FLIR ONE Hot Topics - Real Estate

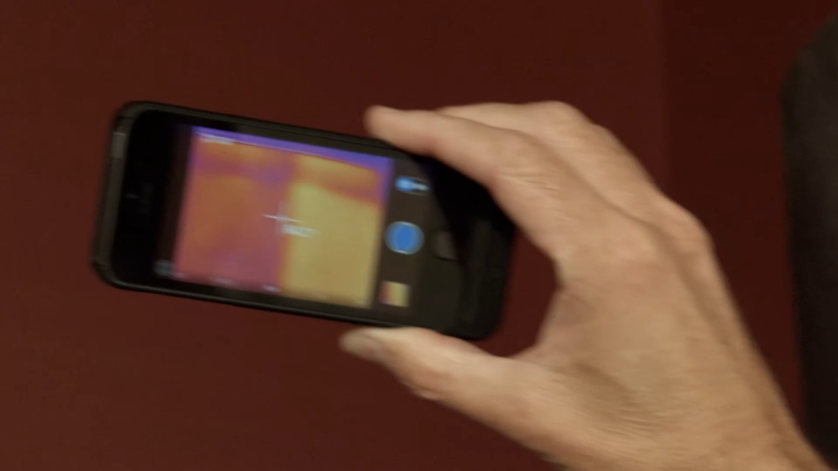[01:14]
The last stud is right about there in line with the edge.
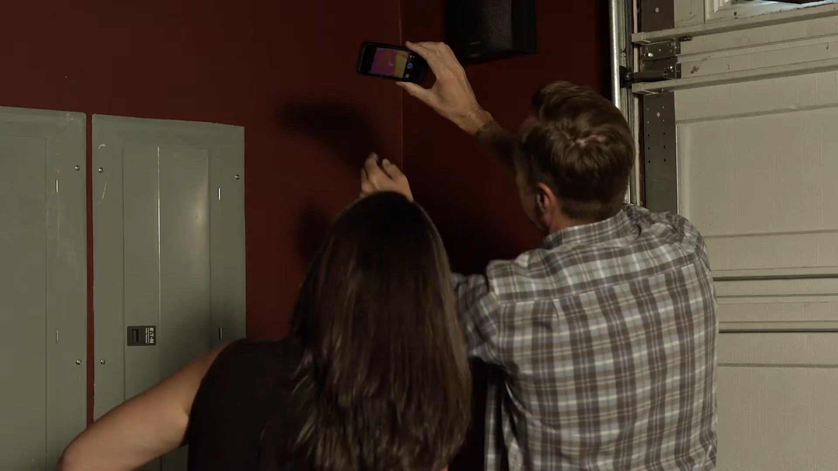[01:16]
And you can see straight away that it's 82 degrees
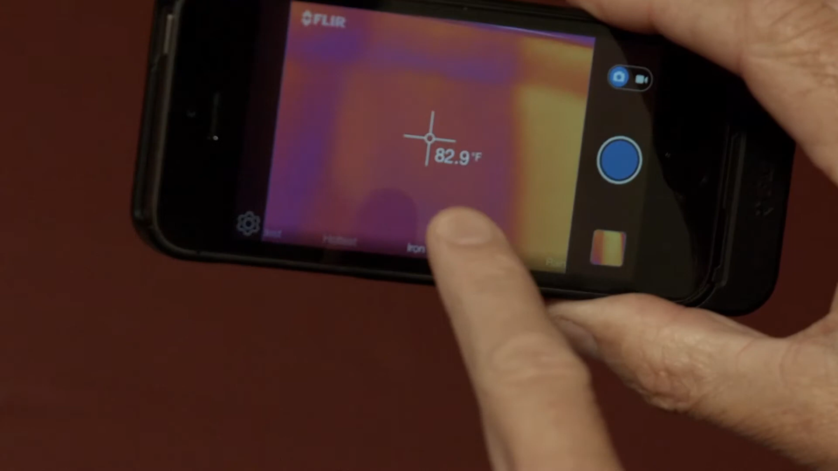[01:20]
On screen: spot 82.9°F
between the second-last stud and the last stud.
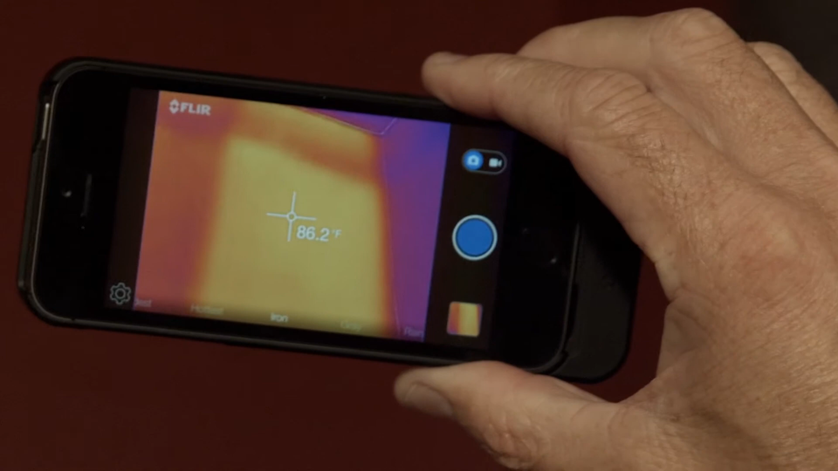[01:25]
On screen: spot 86.2°F
Between the last stud and the corner, it's nearly three degrees hotter, which means they took a shortcut.